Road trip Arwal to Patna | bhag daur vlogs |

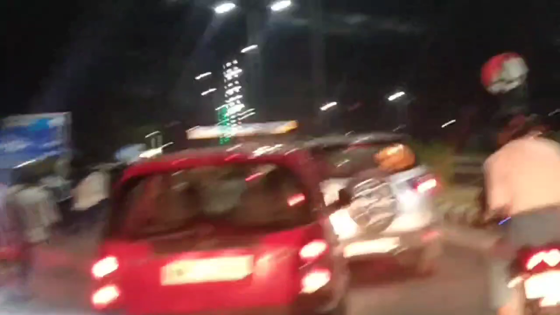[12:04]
देखे हम लोग पटना पहुंच गया है हम लोग चले गया था जैन मंदिर घुमने उसमें लेट हो गया आखिरकार हम लोग मरिंग ड्राइब पहुंच गया है यहां पर यह देखे काफी
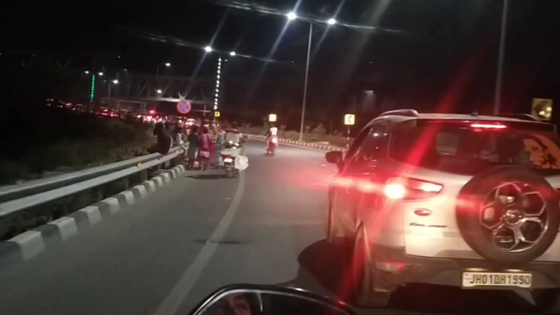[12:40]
हम लोग को यहां पर जाम मिल गया काफी
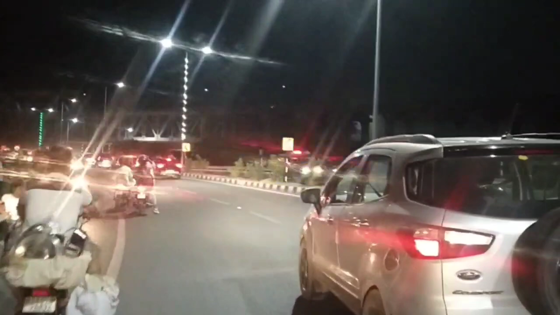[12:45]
सारा जाम काफी लंबा जाम है
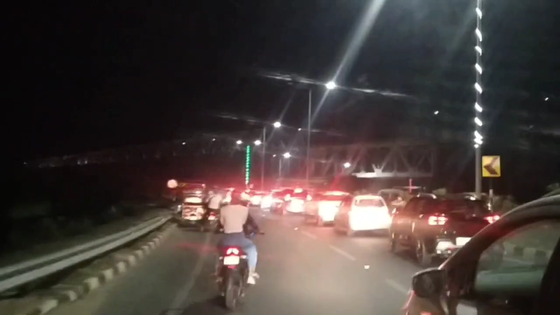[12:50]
हम लोग जाम के चलते फुलवाडी तरफ चे नहीं गया और यह देखिए
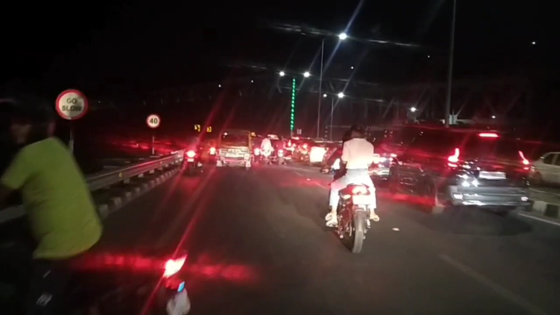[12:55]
आज हम लोग पर यहां पहली बार यहां जाम मिला जाम से आगे बढ़ते हुए
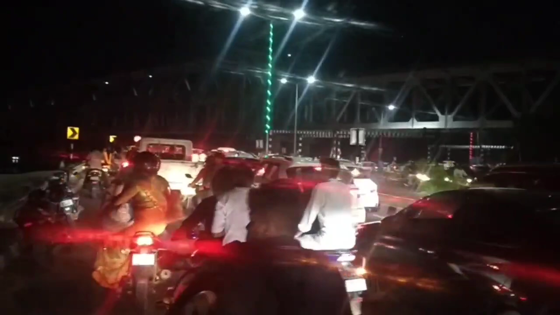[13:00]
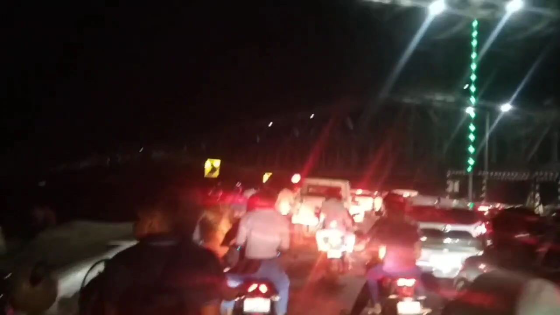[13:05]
संडे का महौल है पुरा यहां मस्ती कने लोग आते हैं सहर सपाटा एक मां आखड़वाला